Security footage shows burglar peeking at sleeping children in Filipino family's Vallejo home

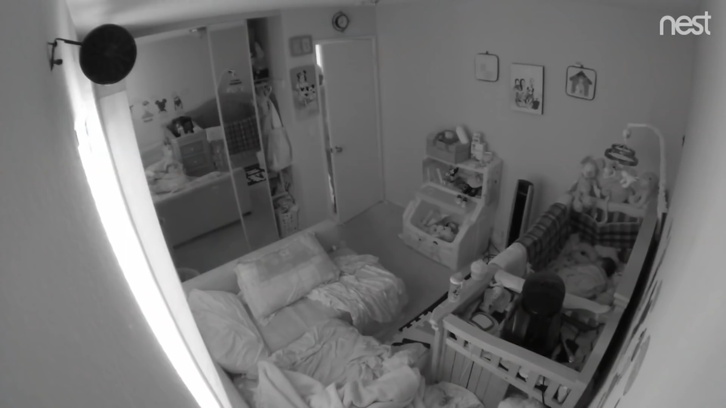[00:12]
Video even showed the suspect peeking into the bedrooms where the four-year-old and one-year-old was sleeping.